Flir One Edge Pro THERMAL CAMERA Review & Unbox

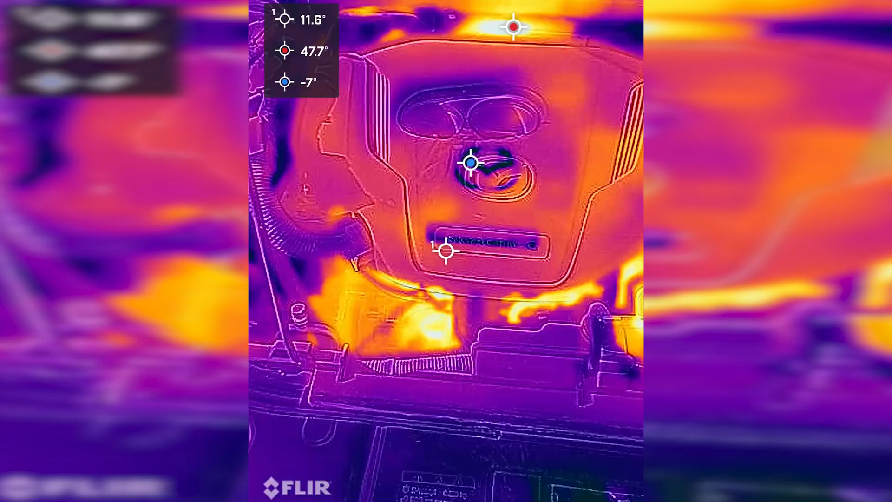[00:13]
This costs $499 US or $649 Canadian.
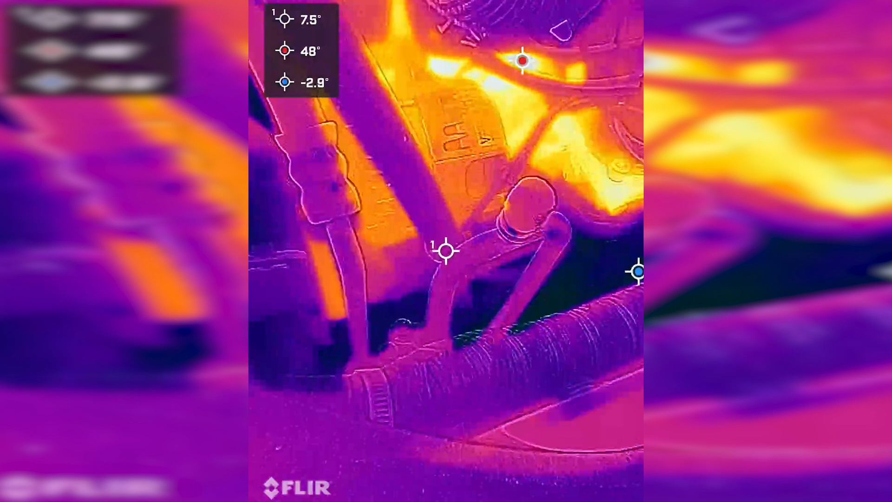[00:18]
It has a resolution of 160 by 120 pixels, which is small, but it's a thermal imaging camera, so whatever. And it can do video, and then it has a FLIR MSX and Vivid IR mode,
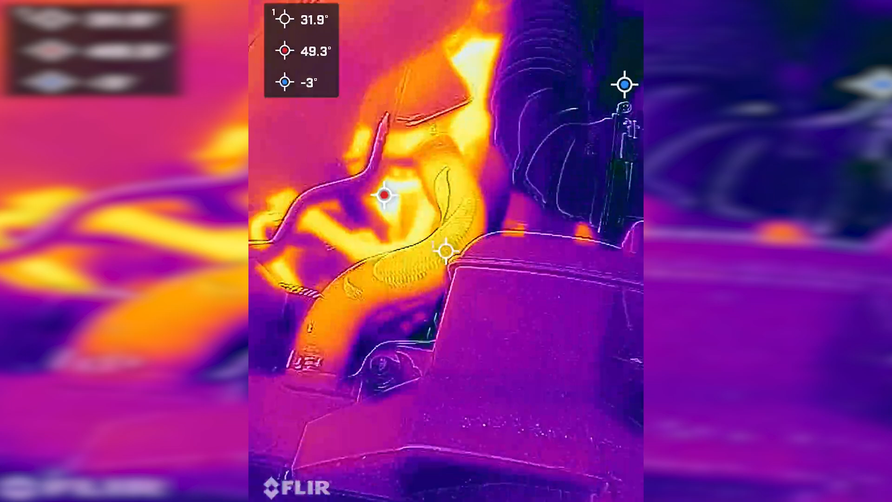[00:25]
which lets you see exactly what you're scanning it like, as overlays it and stuff like that.
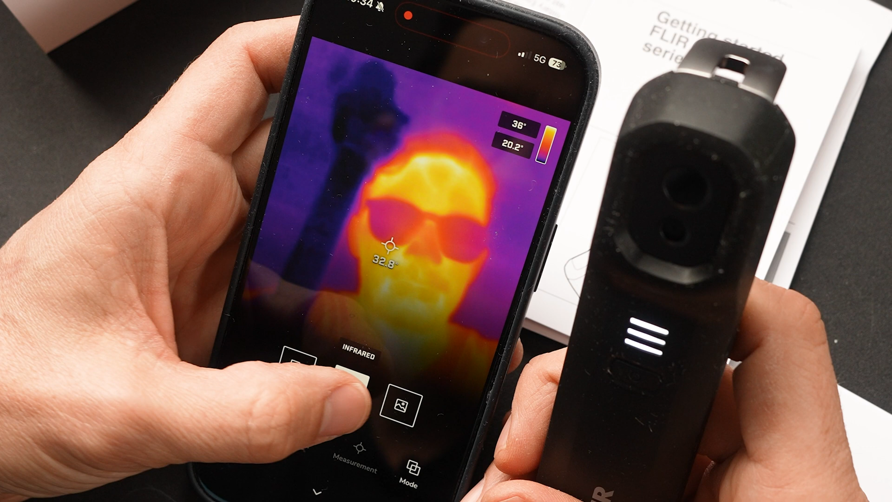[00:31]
It's wireless, and it'll run for two and a half hours on the battery, and it is drop tested to two meters. And then it'll show a reading of something that you're looking at, and then the coldest and then the hottest, I believe.
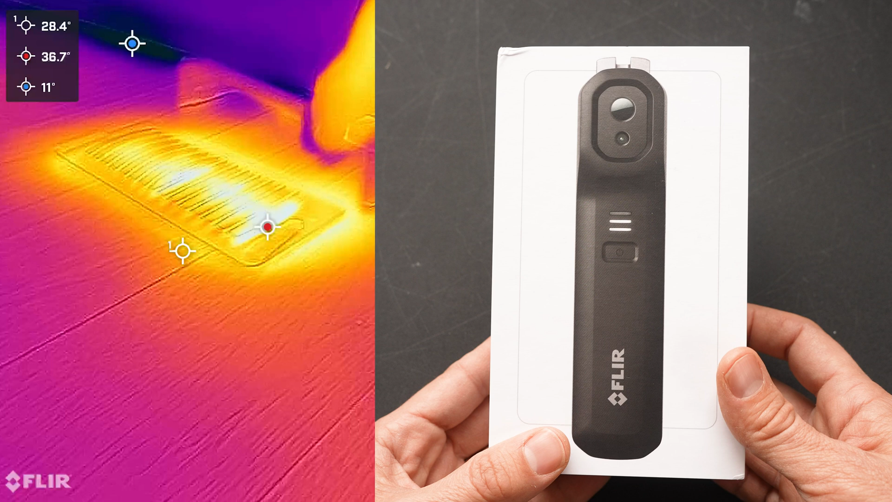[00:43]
And then it'll go from minus 20 to 120 degrees Celsius, or zero degrees Celsius to 400 degrees Celsius.
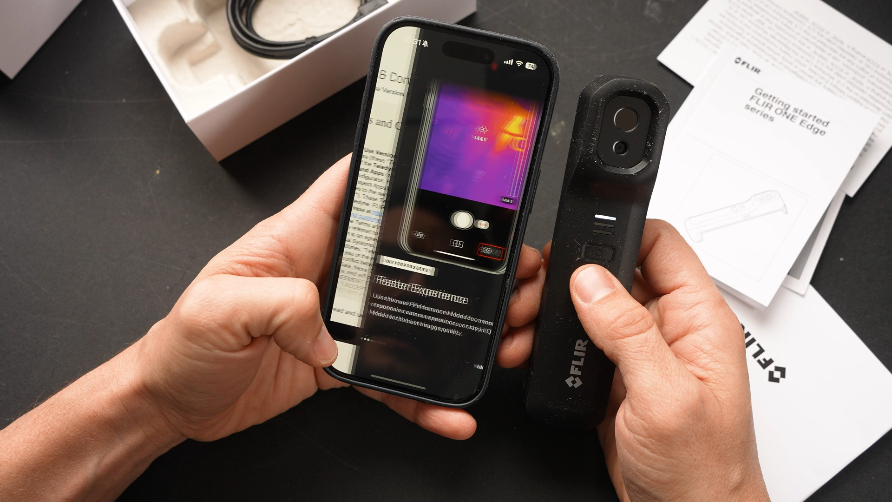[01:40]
next, oh, wait, what was that? Only for Pro Series, use the new performance mode for a more responsive camera,
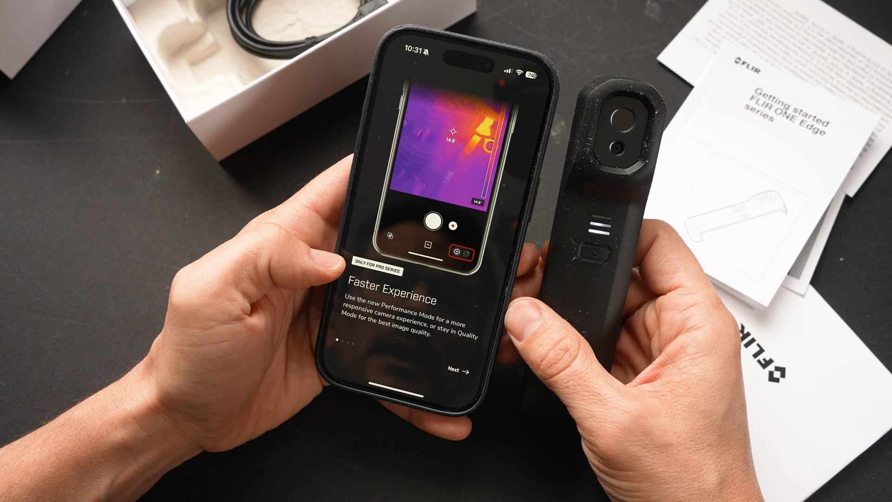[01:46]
and quality mode for best image quality. Nice, well, we've got the Pro one, so that's good.
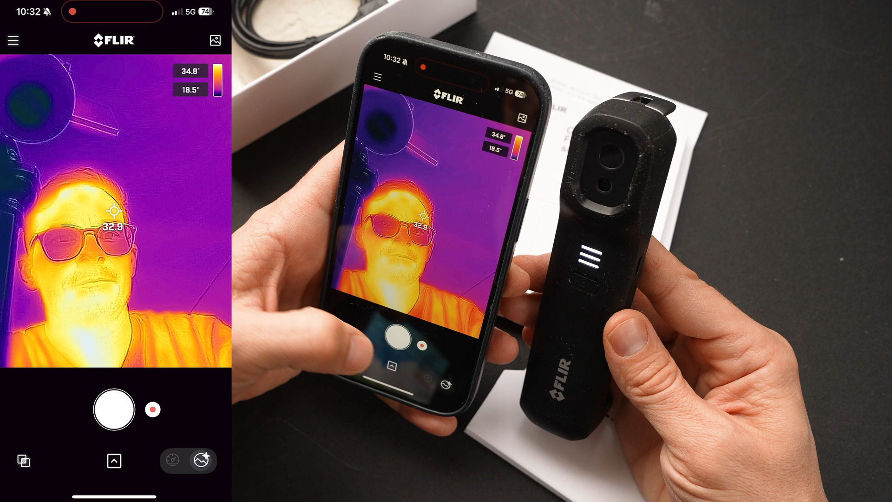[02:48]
And then we can... All right, my sunglasses are... 23... My son... A little bit of lag, that makes it a little tricky. Okay, my glasses are 23 degrees, and my skin is 31. All right, okay, so let's see if we can record a video.
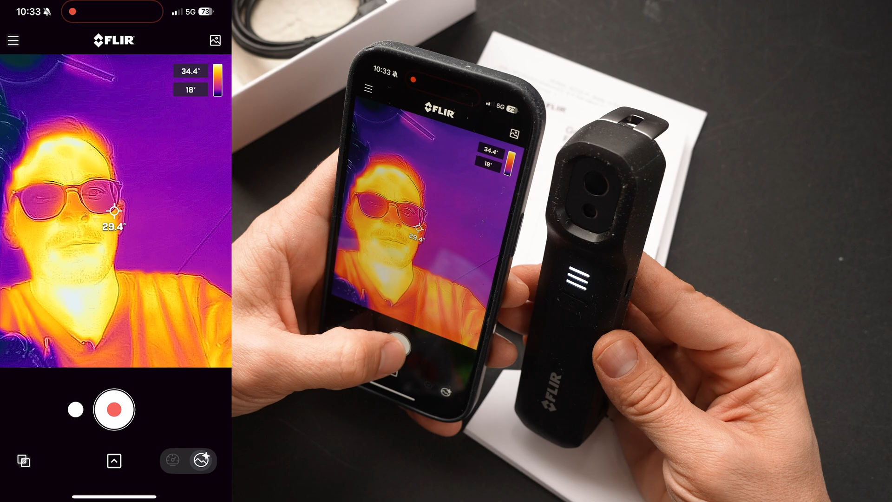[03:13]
Access the microphone. Hey, hey, hey, it's Yuri's face.
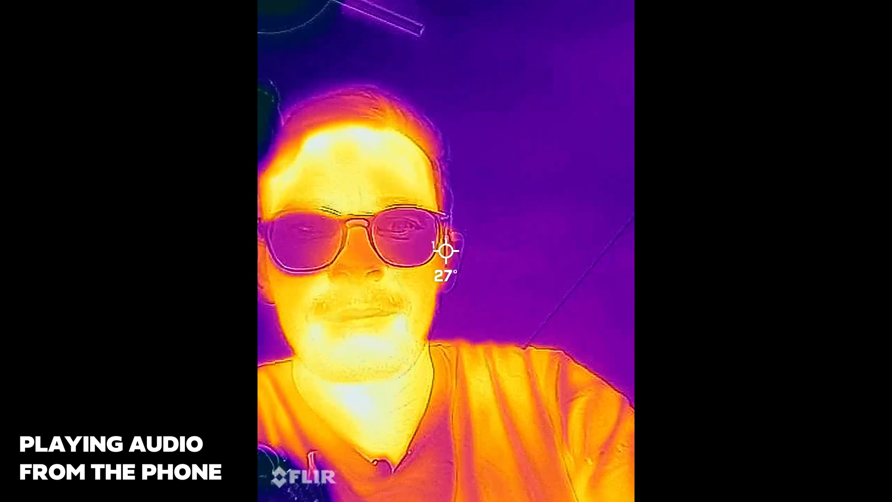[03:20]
Does this record audio or just video? Let's turn it to the outside window.
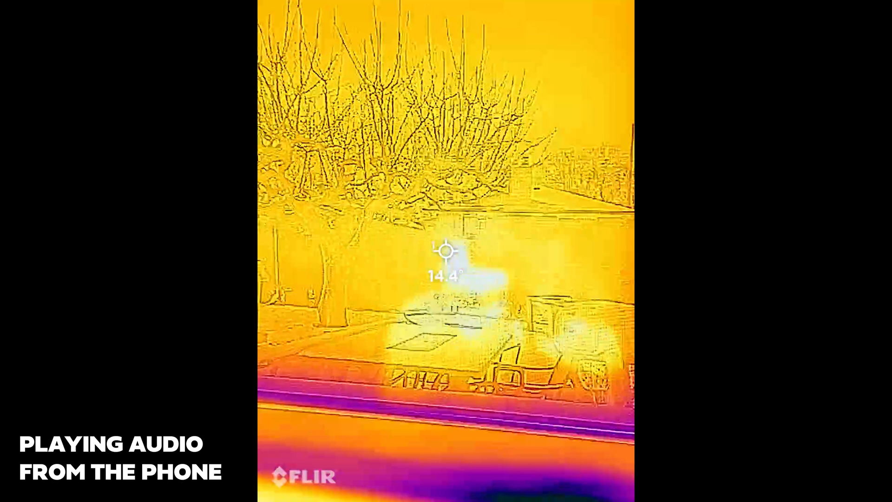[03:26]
Oh, looks like there's air getting in right here.
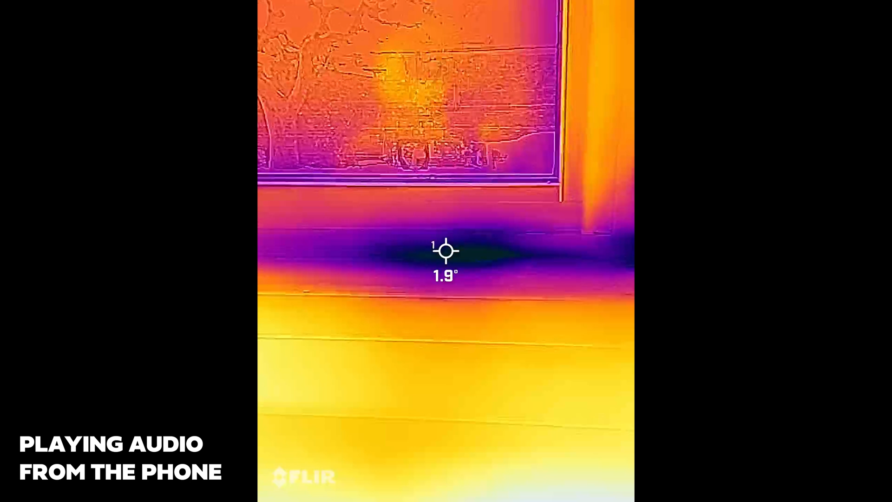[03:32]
Very cool.
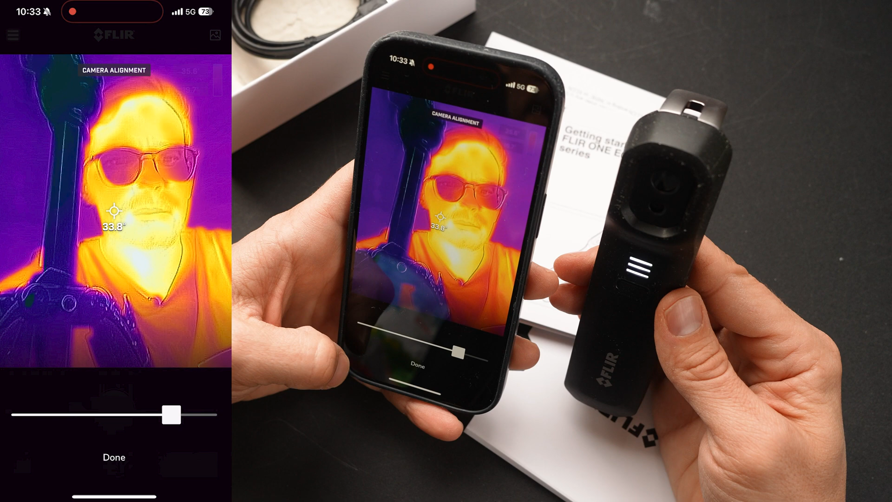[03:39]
All right, and then this button here is to align it. What does this do? Quality mode or performance mode?
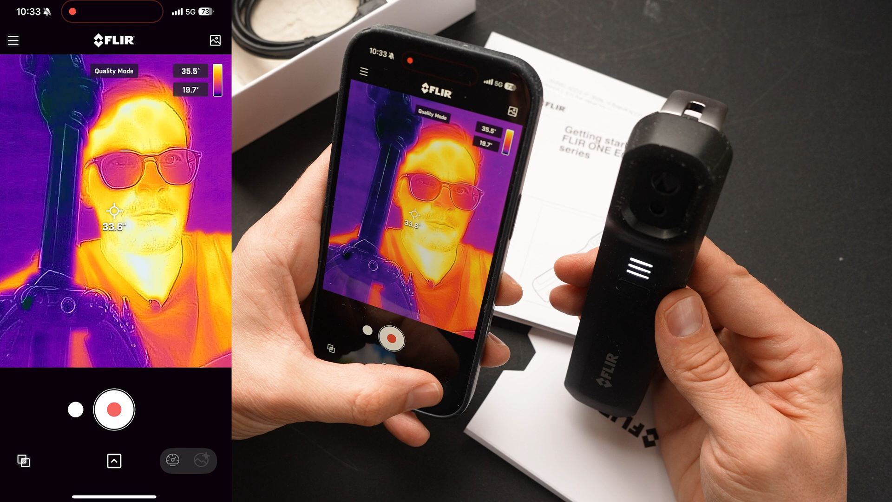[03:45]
Oh, nice. Here's our gallery. Let's see what that video looks like.
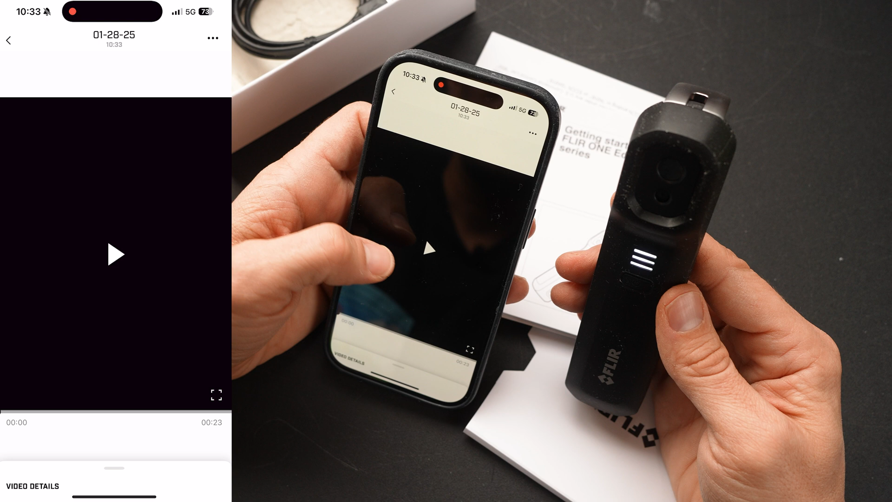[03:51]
Hey, hey, hey, it's Yuri's face. Does this record audio or just video?
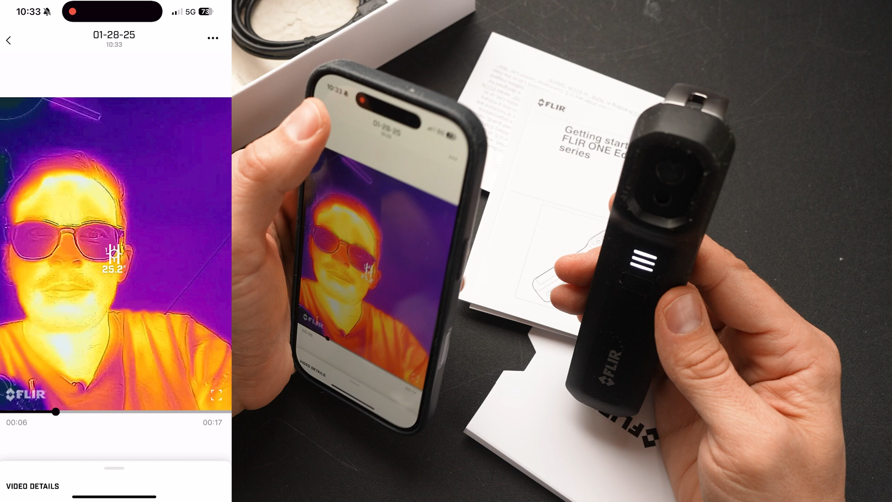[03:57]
Okay, so it's recording from the phone. Low frame rate, but that's okay. We can fix that with some Topaz.
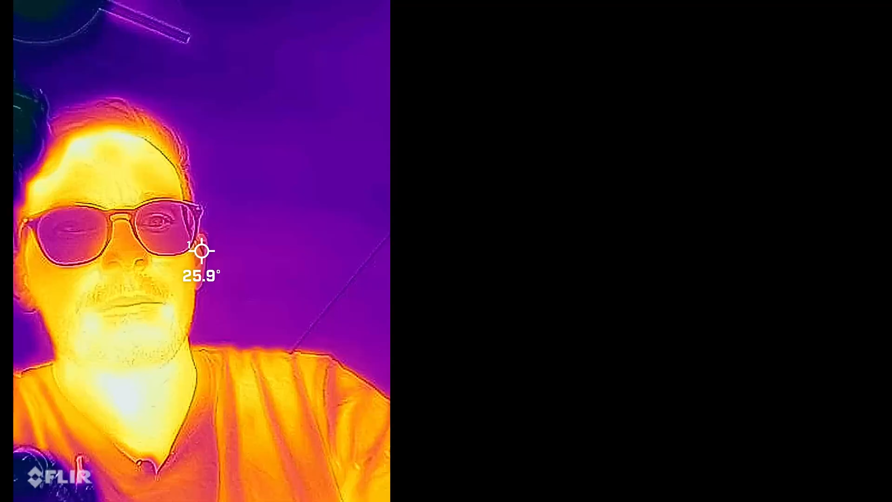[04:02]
Access the microphone.
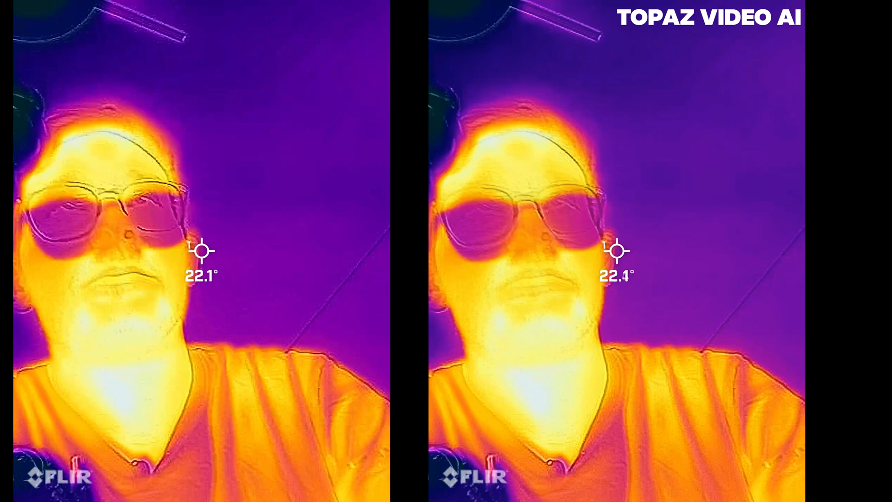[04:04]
Hey, hey, hey, it's Yuri's face. Does this record audio or just video? Let's turn it to the outside window.